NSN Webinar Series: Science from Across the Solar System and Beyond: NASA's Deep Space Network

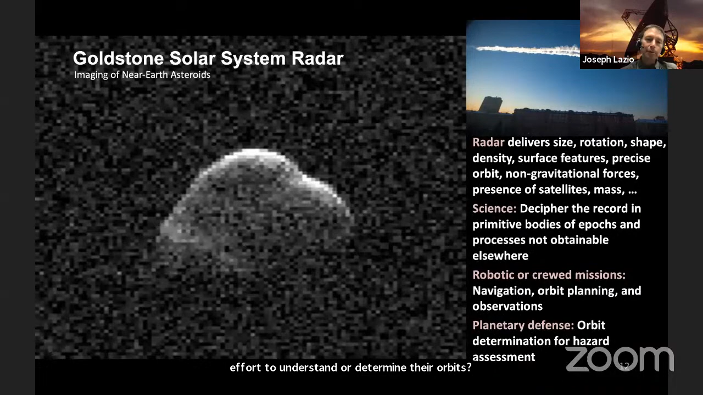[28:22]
So the radar system, one of the key targets is these asteroids in an effort to understand or determine their orbits precisely enough to then make predictions in the future. And in fact, just by illuminating one of these asteroids, we can often extend how far into the future we can predict its orbit to centuries. But again, let me focus in on the science. Here's an example of some of the science and why the power of doing ground-based radar with the Goldstone Solar System radar. This was an object you can see here, 2017, DQ, I think six, from a few years ago now.
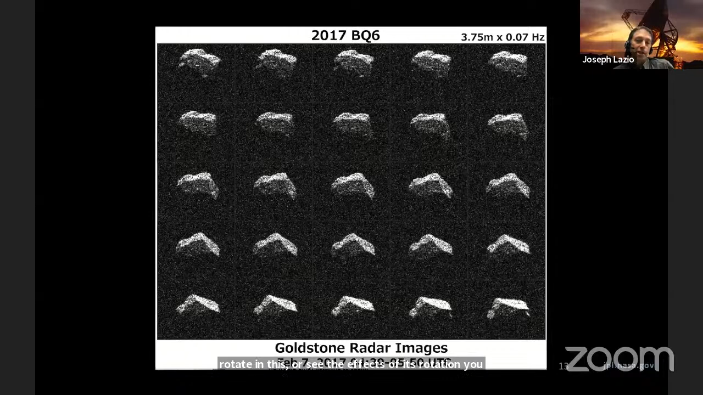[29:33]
And yet, here's the power of the radar by taking the sequence of images and you can actually, again, see it rotate or see the effects of its rotation. You can actually just make, we don't understand how this object formed or why it survived like this. Ask a very basic science question about these objects. Another, again, on your honor, what do you think?